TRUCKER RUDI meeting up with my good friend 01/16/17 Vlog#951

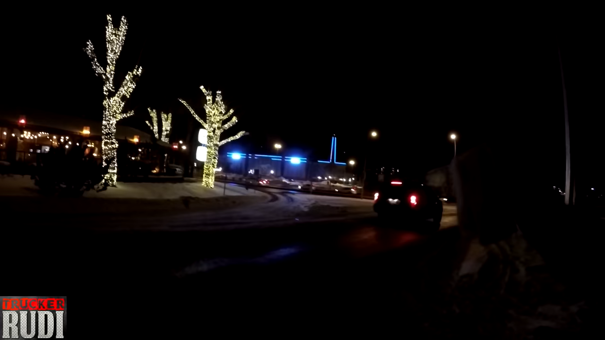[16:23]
Yeah. This thing here is wall-to-wall people. Yeah. Look at this, guys. This is the restaurant we're going to be going to. Nick's Steakhouse. Nick's Steakhouse. I know it's dark out here. So I'm not even going to face the camera towards us.